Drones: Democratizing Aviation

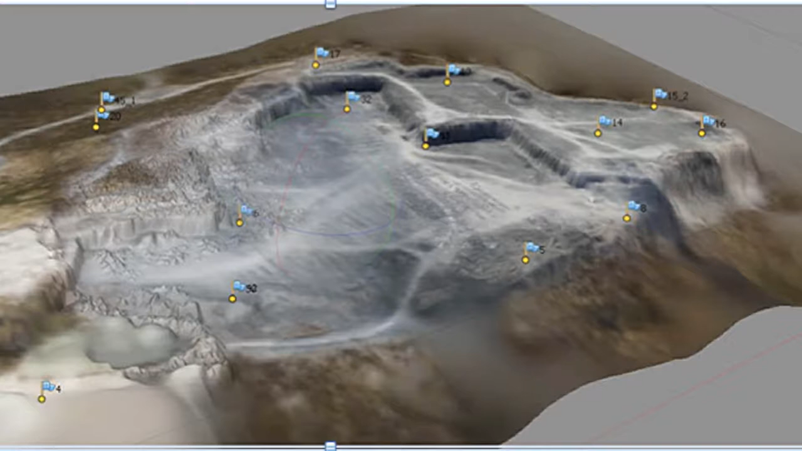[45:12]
They start to use a UAV, and they got this open pit mine where a 75 ton truck is like a dot in the bottom, and they detect a crack. It's millimetric, millimetric around the top, and they can't get out of surveyors because it's about 20 feet over the lip, on this vertical lip of this mine.
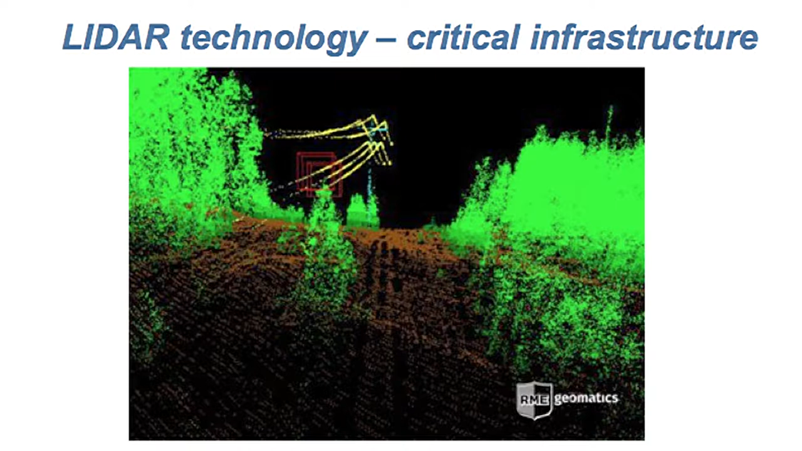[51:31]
Laser, of course, is accurate in terms of the pulse size into where we're talking about nanometers here. And these things are very rapidly scanning this laser and developing 3D images. There's enormous processing required to do this. But, one of the companies that does this right here is Army Geomatics.
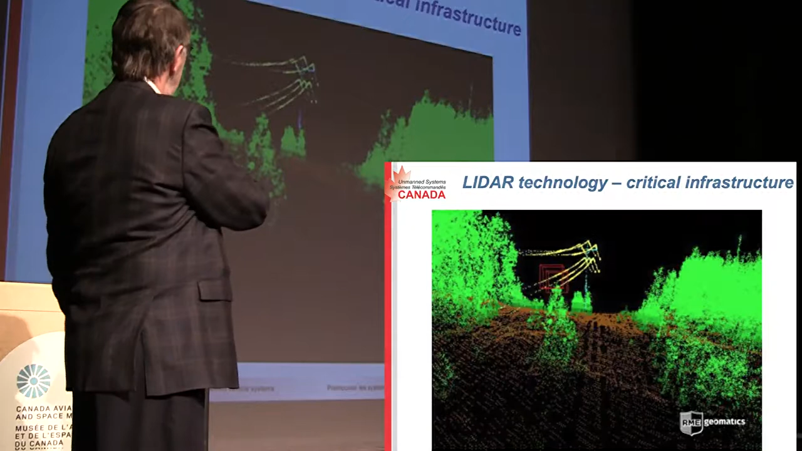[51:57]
So, this here is, again, this particular picture is in hydro, and there's all kinds of issues with hydro wires.
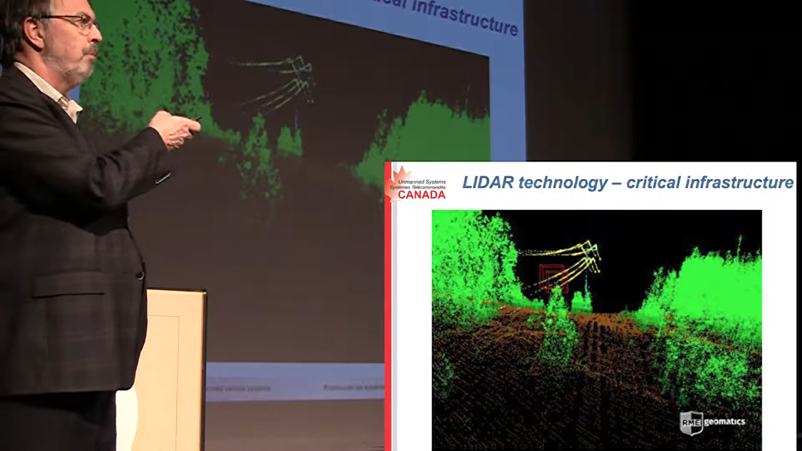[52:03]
But, one of the big things that they want to know over these hundreds and hundreds of kilometers of hydro wires is the effect of the temperature gradient of temperature on the wires,
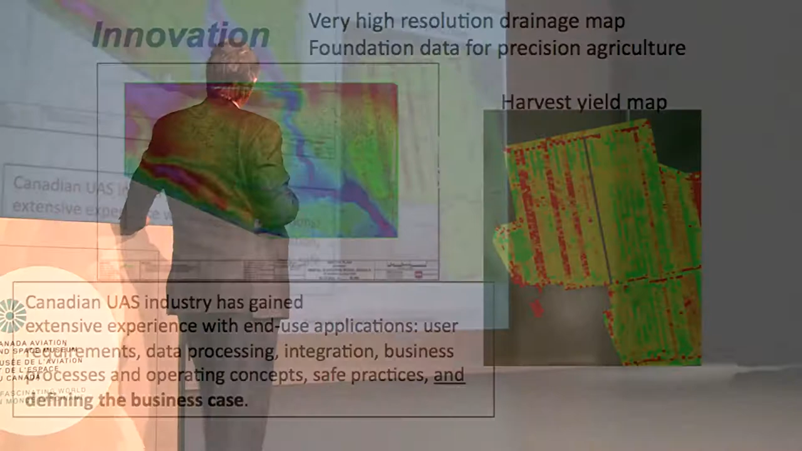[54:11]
So, what is happening all over Canada right now, particularly out west, is this LIDAR technology is being used first in the agricultural piece.
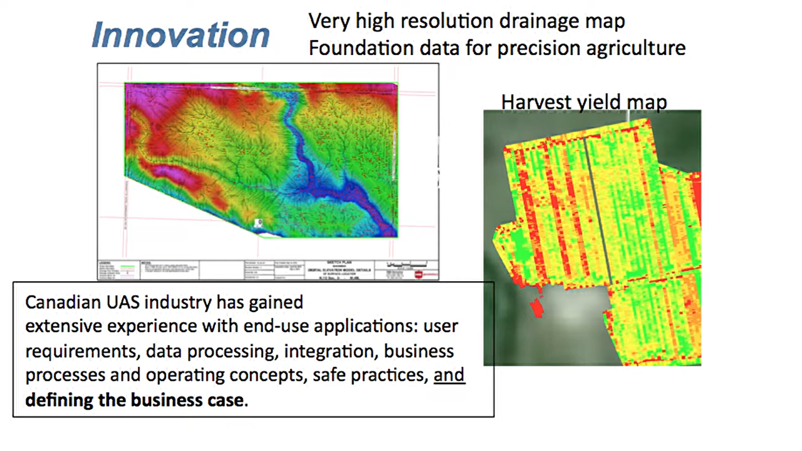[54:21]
That's the first thing you do when there's no crop out there. And they go out and measure exactly what the drainage patterns are on the farm. Now, this is an end product here.
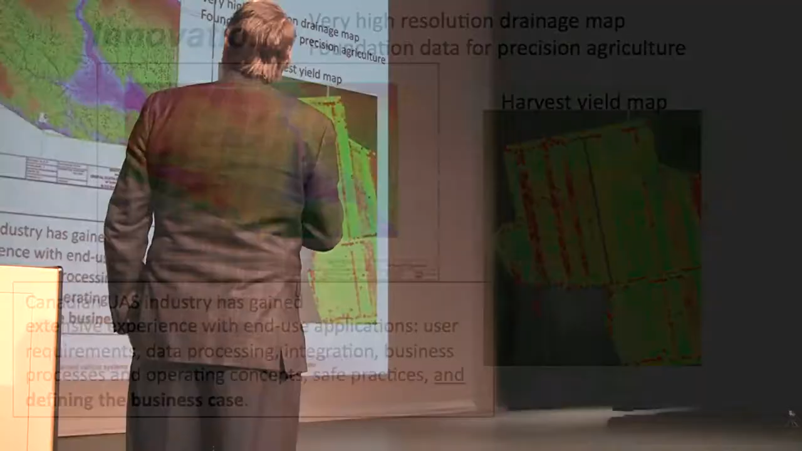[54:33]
And what you see is actually, if you look closely, and I wish you could, but I'm sorry for that, is the red dots are areas where water pools.
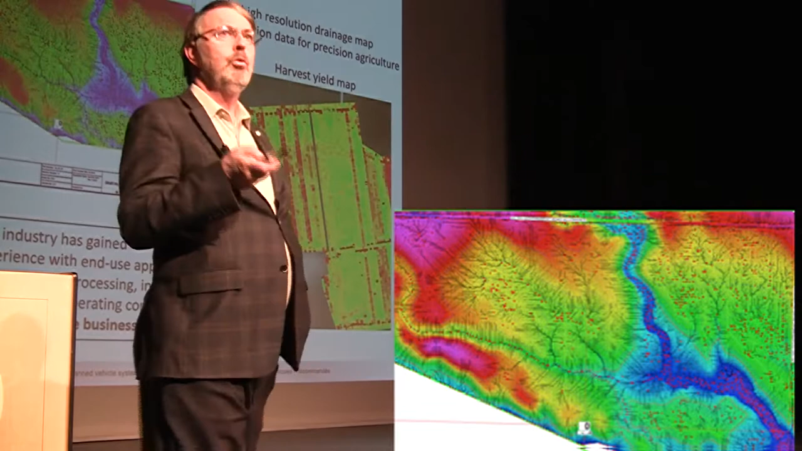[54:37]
And there's blue and red arrows. And they tell you which way the water is moving down here in the natural water courses.
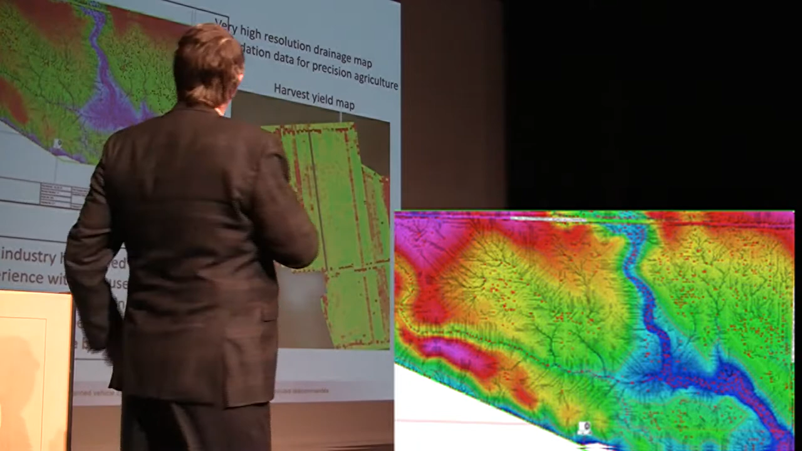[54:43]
And what the farmer can now do is determine how they want to manage the drainage on their land.